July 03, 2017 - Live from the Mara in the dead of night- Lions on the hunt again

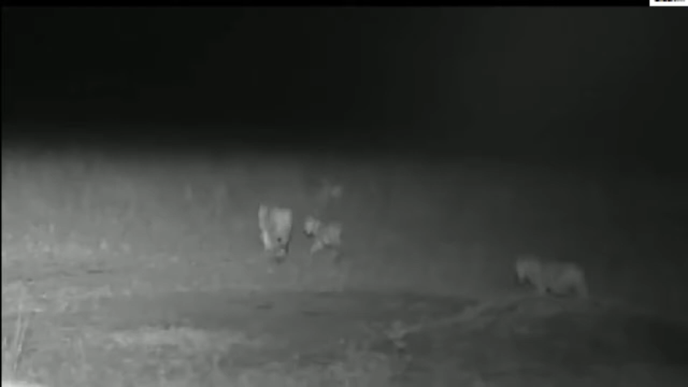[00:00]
welcome back and now the Lions are look like they're gonna sit straight
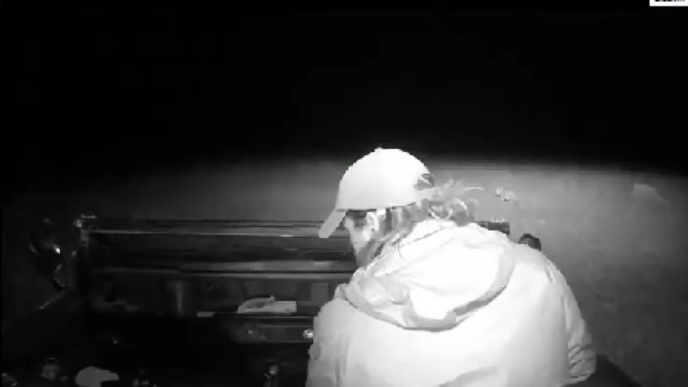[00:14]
towards them I don't know if they've realized it yet I'm
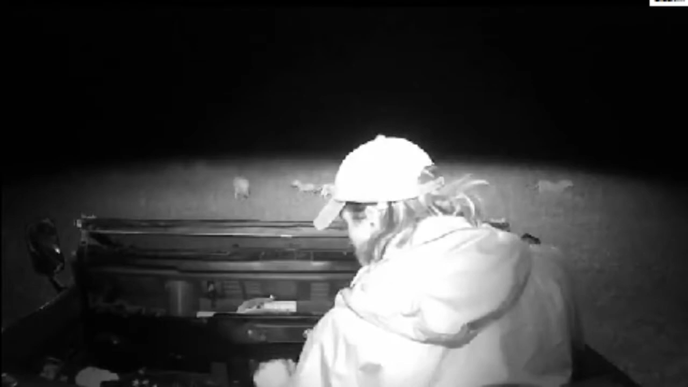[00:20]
just gonna move around to the other side of them so I say we want to be in the right spot I remember this is live from Kenya my name is Brent I've got Dave on camera and we're hunting with the Puringat pride
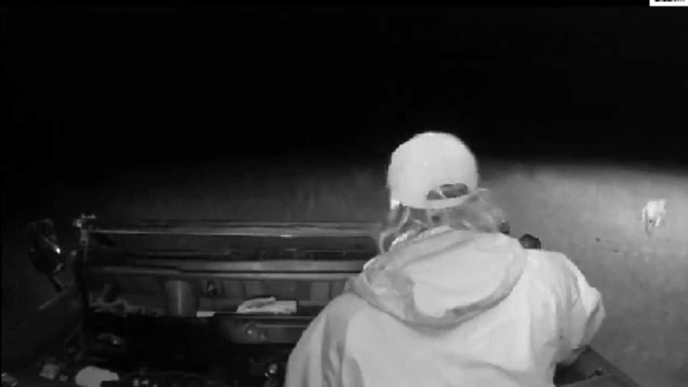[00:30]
so directly in front of us are wildebeest heading from left to right and from the right we've got wildebeest going from left to right so they're both sides
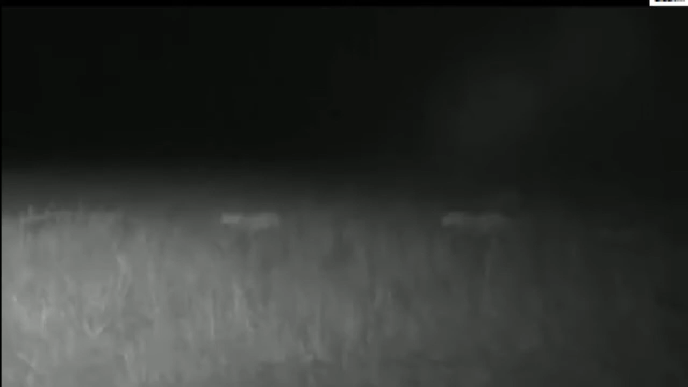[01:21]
so we should be able to start seeing the wildebeest on the edge of our infrared shortly so that means we're getting within 40 50 meters just gonna speed up to try get parallel to the the first lionesses
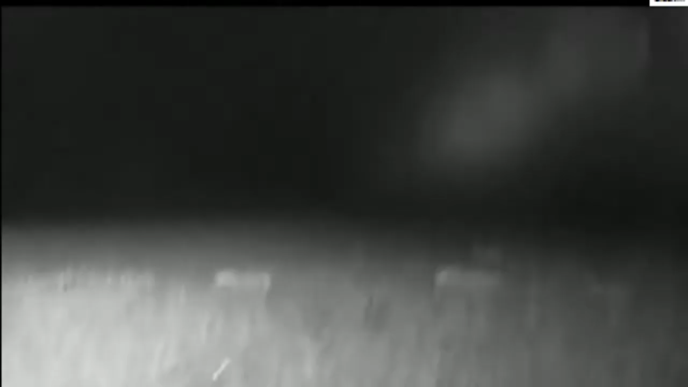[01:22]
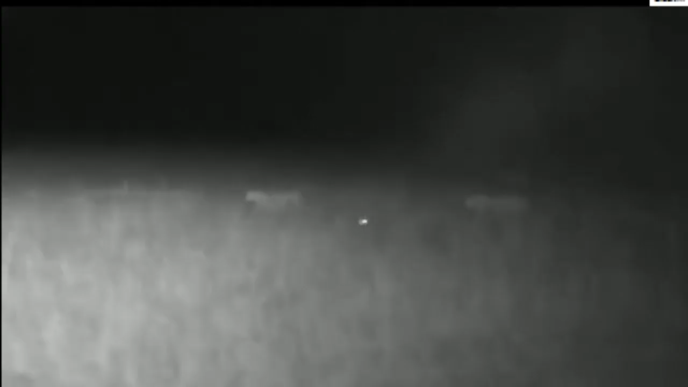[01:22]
grass is a bit shorter here which could make it a little bit easier for us bit more difficult for the lions
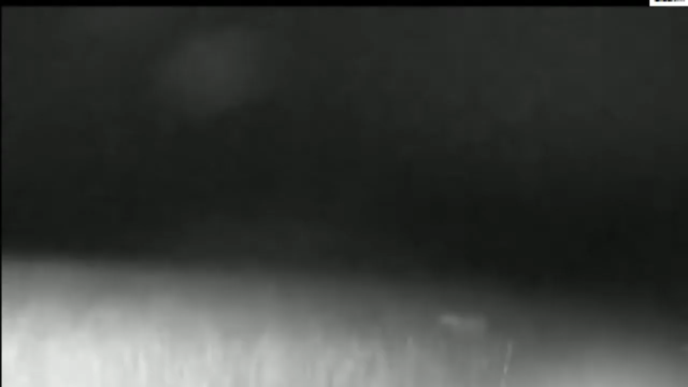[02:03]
oh there's a big bump sorry about that say we are driving in almost absolute dark at the moment this is so exciting robin's wondering are the lines used to the vehicles at night well robin oh hang on robin wait come wider Dave look look look there the wildebeest there the wildebeest there the wildebeest to the right
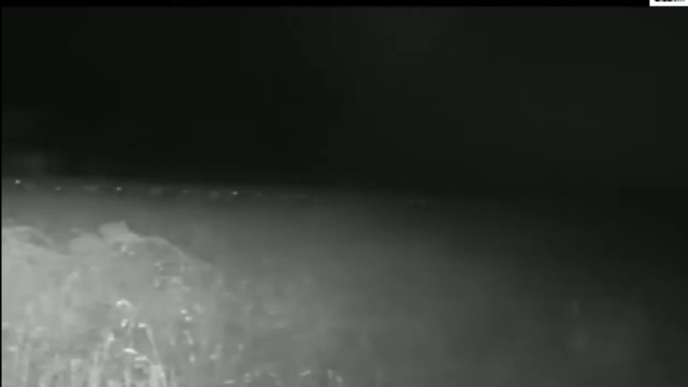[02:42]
now the other thing a little bit to the right can't see the other girls hold on there's one other was that a cub that's a cup there they're going oh we've got two again don't tell me the third's done it to us again one two
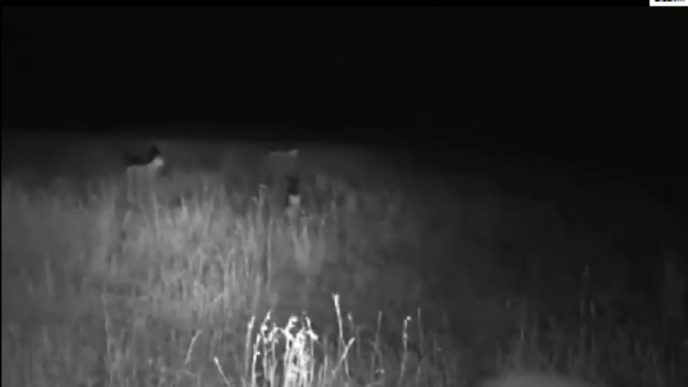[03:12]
we've got cubs and riders this i've only got two lionesses i'm just going to listen for a second that's exactly what they're doing to see if that missing lioness is caught